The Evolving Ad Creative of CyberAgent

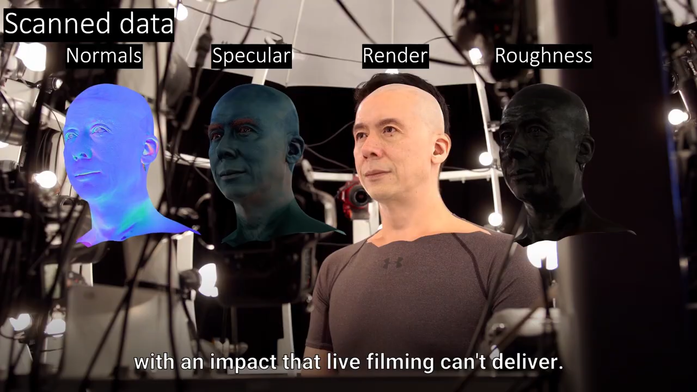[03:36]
業界最高峰のスキャンシステムを利用しており